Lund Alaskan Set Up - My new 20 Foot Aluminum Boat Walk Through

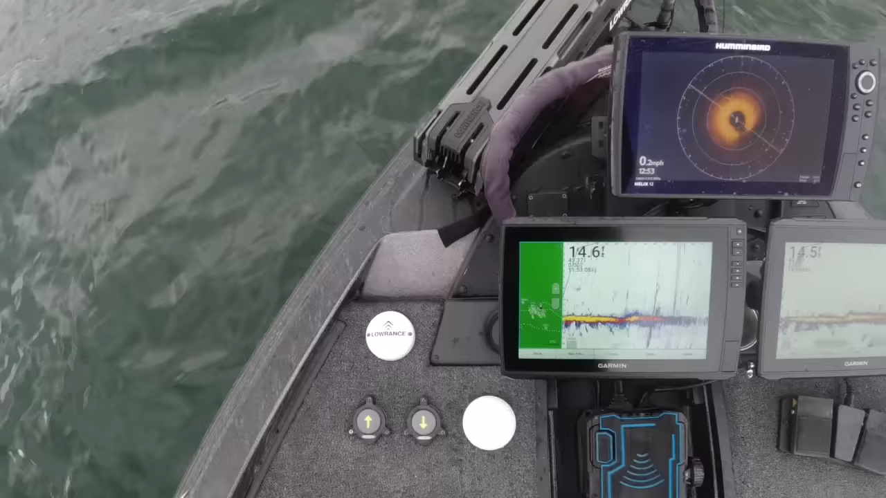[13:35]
I run Two garments and then I run a uh hummingbird
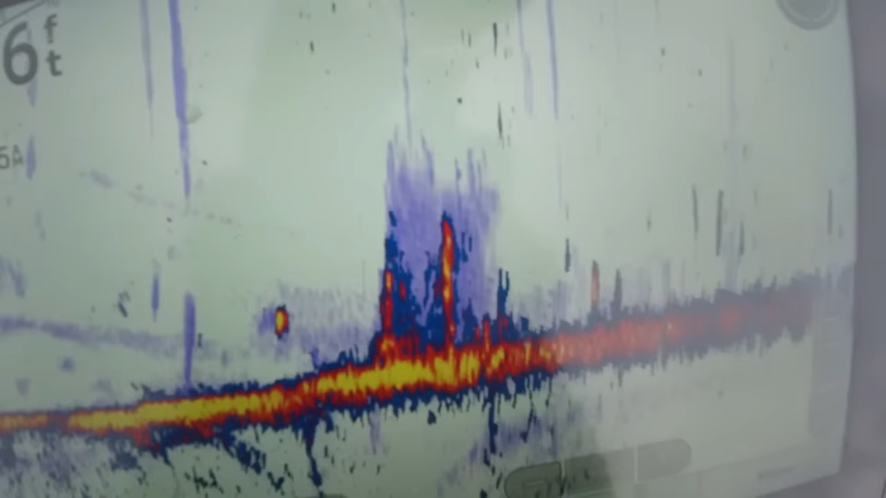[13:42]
360 at the bow so very basic, but I think I'm happy with this setup.